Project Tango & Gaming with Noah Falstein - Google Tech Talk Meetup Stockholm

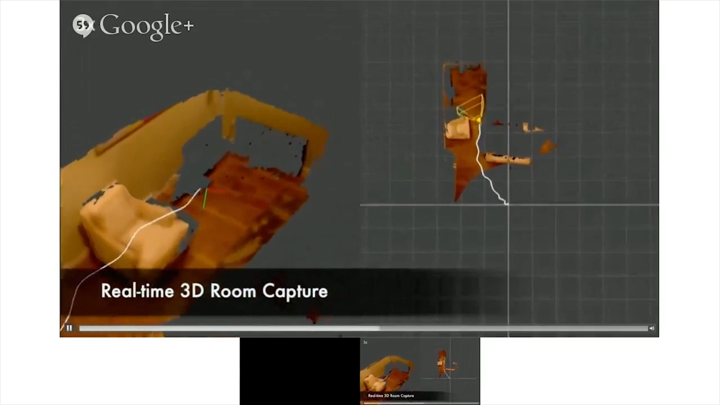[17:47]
It uses an infrared depth sensor to see how far away things are.
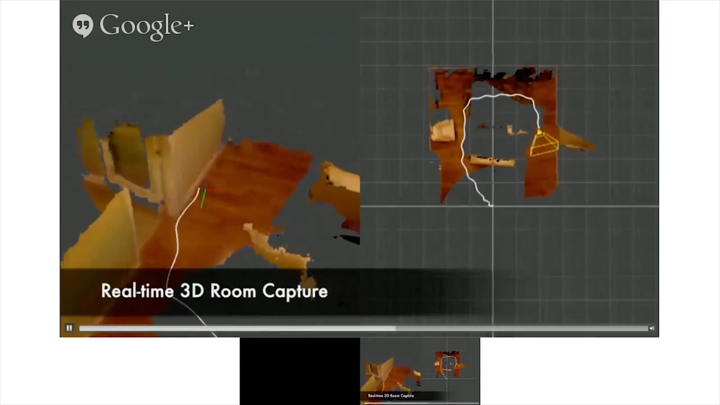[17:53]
It uses a black and white wide degree lens to capture as well and processes all of that together with also a visual image that it gets from a regular camera
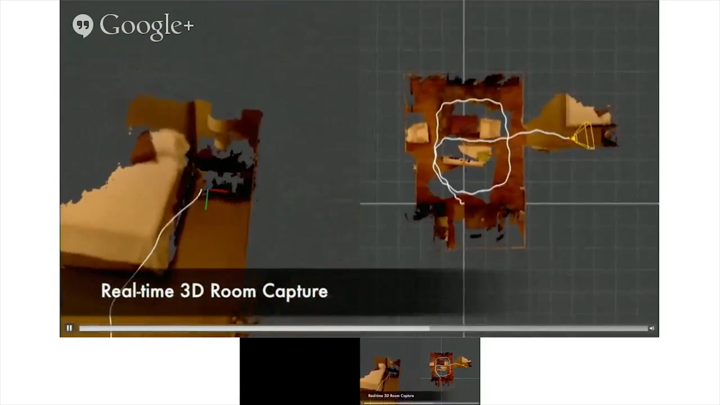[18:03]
and allows it in real time to actually map out rooms or even whole houses.
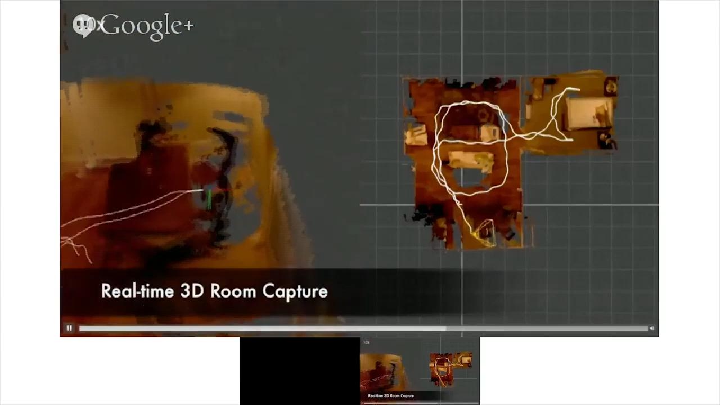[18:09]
And as it goes through and goes through the same area over and over again, it gets better and better at working that out.